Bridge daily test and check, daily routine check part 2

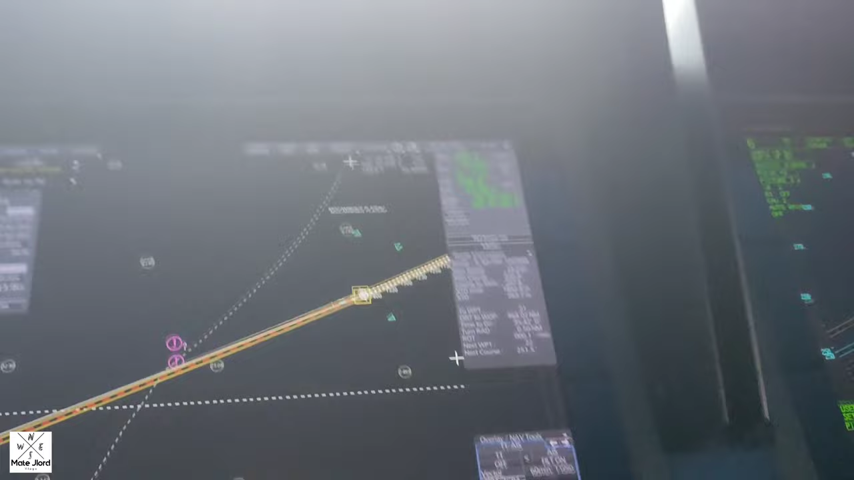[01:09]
As you can see, the time here,
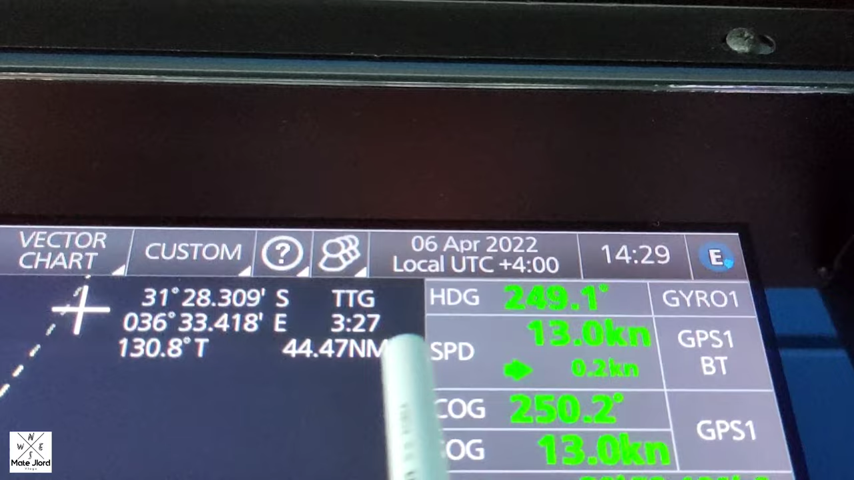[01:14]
April 6, 2022, 1429.
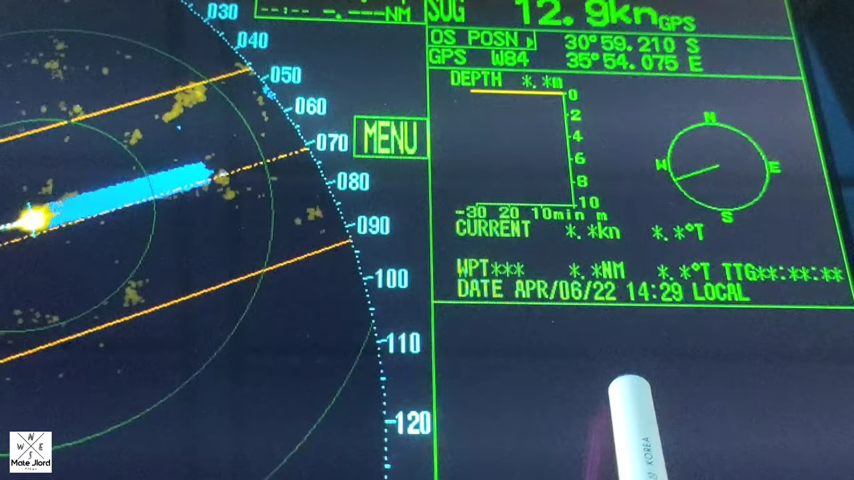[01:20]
The same with the time in the X-Band radar, 1429.